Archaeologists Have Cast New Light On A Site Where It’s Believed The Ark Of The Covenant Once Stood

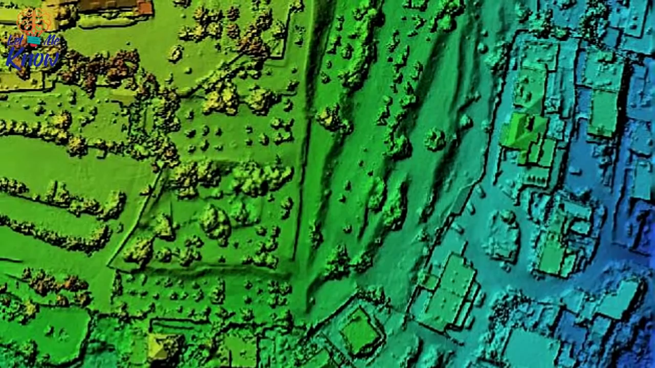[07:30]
the hill was not formed naturally instead it's believed that a platform filled with earth was constructed using four walls to keep it in place making Kiryat-Jerim
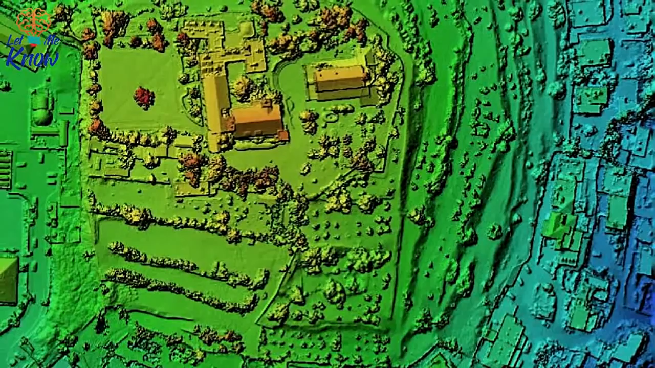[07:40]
in turn a man-made settlement but it's modern technology particularly 3d visualizations that allowed the